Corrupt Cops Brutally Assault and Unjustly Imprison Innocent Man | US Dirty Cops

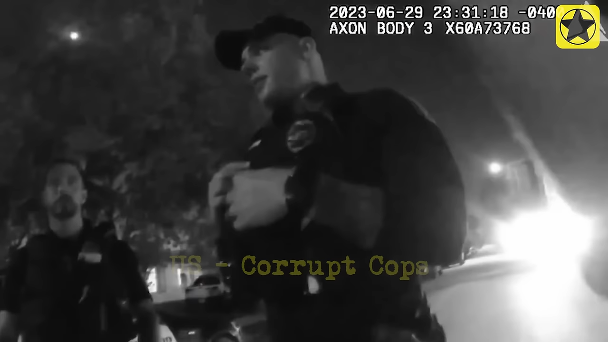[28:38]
Eventually, the officers became aware that the camera was recording and deactivated it.
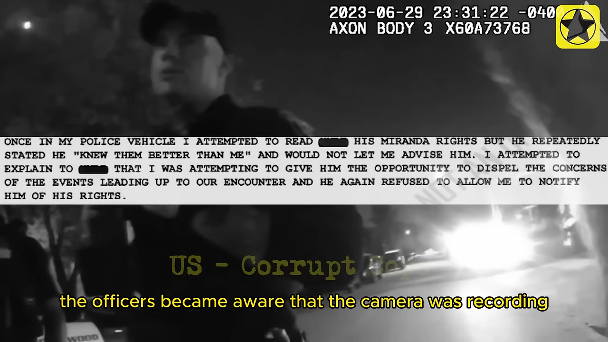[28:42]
In their report, the officers asserted that they had given him a chance to allay their concerns,
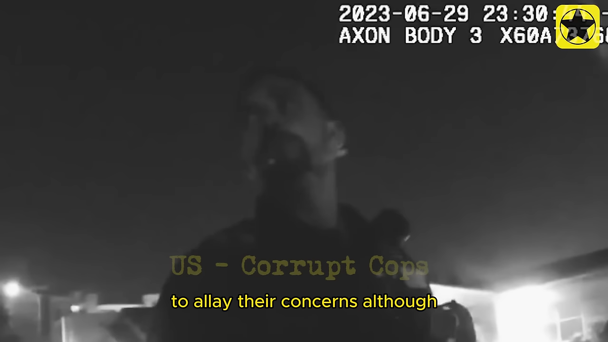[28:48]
although this occurred before he was placed under arrest.